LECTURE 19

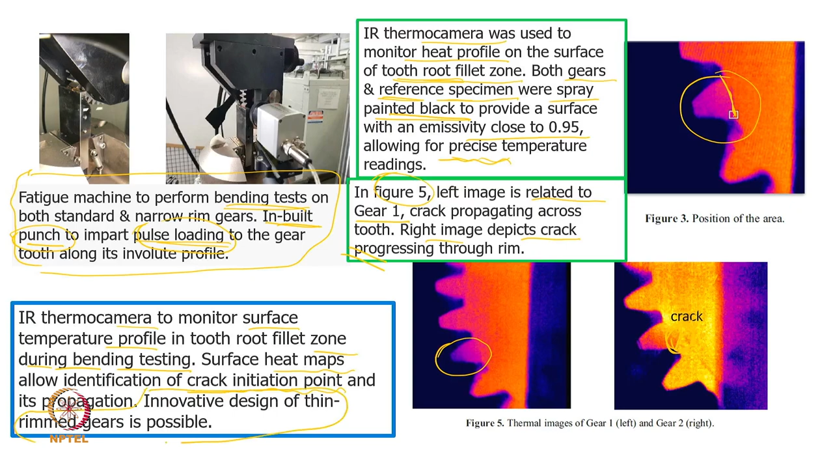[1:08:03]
my pan colour and the tooth colour is same. So, that is why it is getting much. And then another thing is that if you want some sort of innovation design in material, this kind of approaches are important, this kind of experiments are important.